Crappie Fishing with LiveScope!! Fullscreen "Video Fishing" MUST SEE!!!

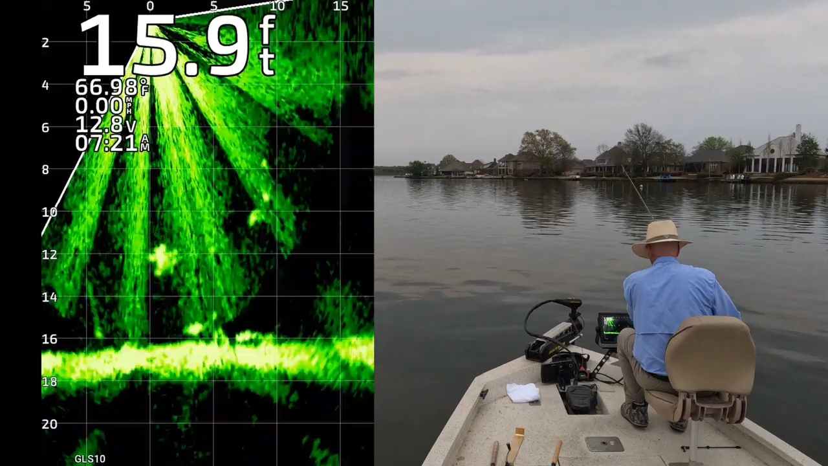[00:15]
On screen: depth 15.9 ft, water 66.98°F
We caught 18 crappie in about 2.5 hours, all on jigs and mostly in open water.
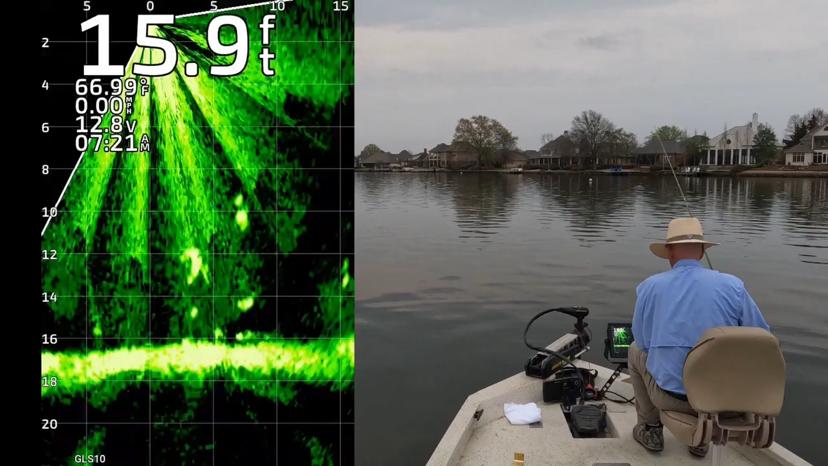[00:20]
On screen: depth 15.9 ft, water 66.99°F
Sit back and enjoy the ride, and thanks for joining us. There he is.
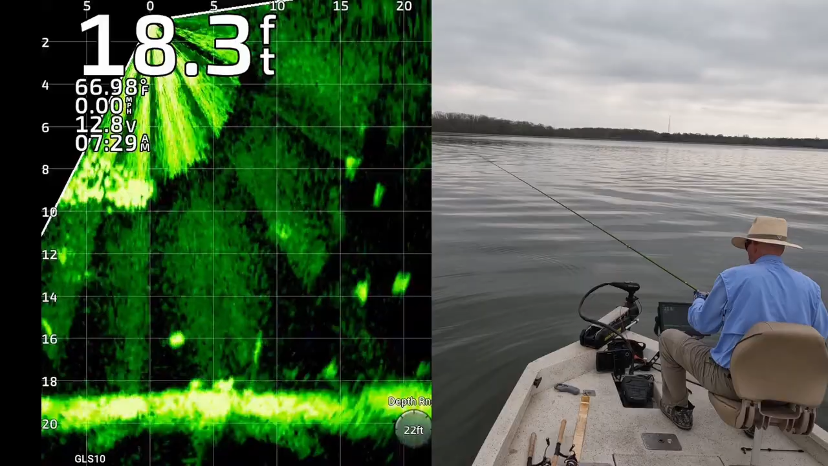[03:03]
On screen: depth 18.3 ft, water 66.98°F
It's coming up, one's coming up to take a look at it. There he is, right there. Sick as a hungry.
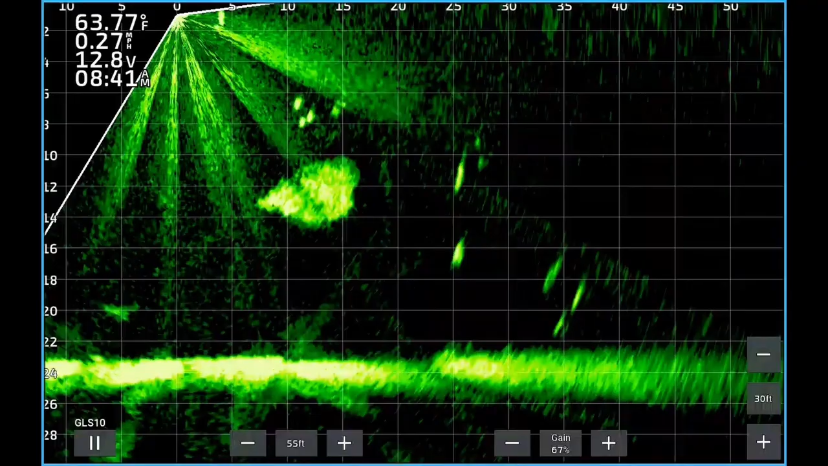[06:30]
On screen: water 63.77°F, speed 0.27 mph
There he is. He's not too happy.
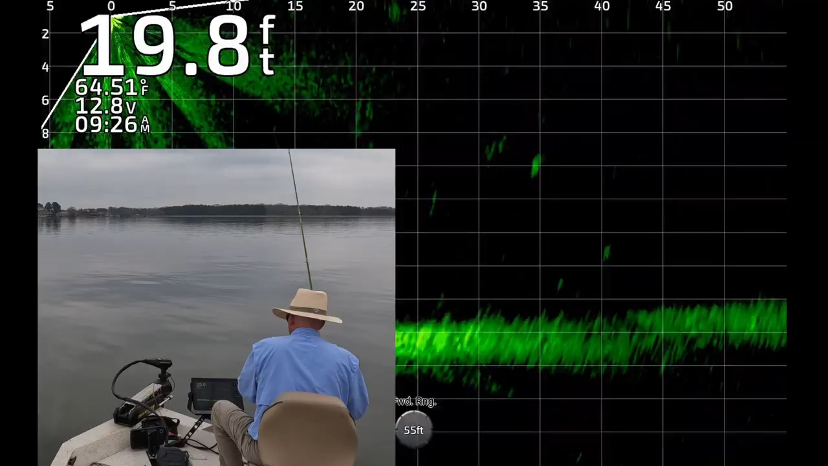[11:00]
On screen: depth 19.8 ft, water 64.51°F
Oh my goodness, missed him. Shoot. That's all right, we're gonna get him. Get this one.
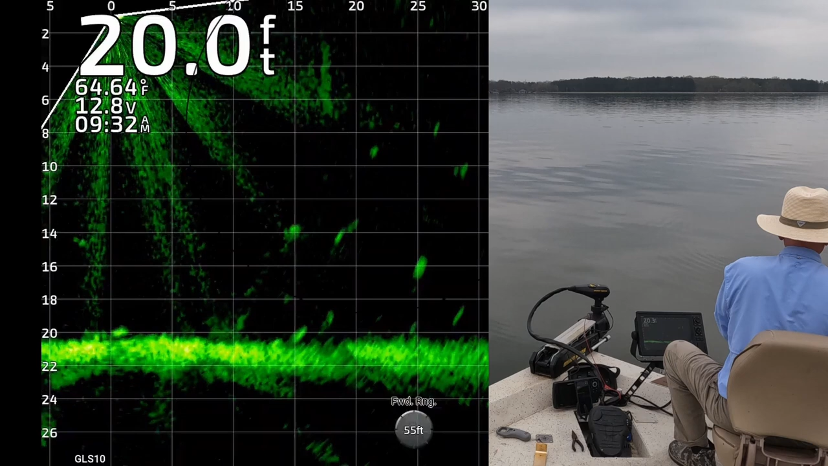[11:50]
On screen: depth 20.0 ft, water 64.64°F
There he is. Oh, this is a stud white crappie.
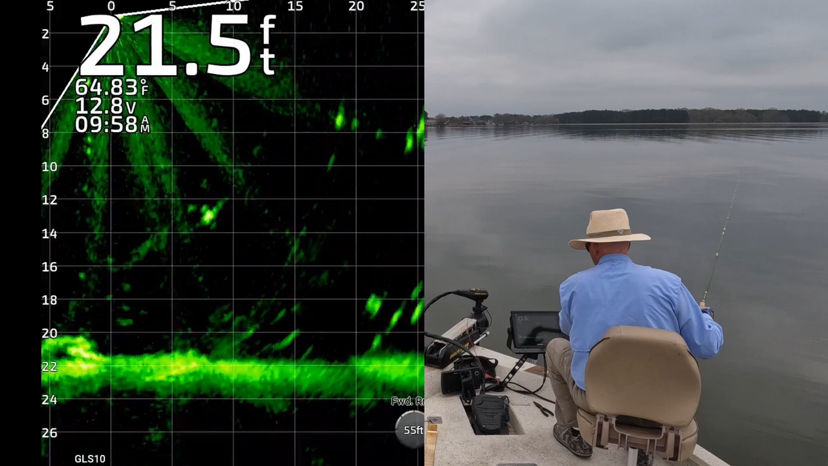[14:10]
On screen: depth 21.5 ft, water 64.83°F
There he is. Had to be patient. Woo!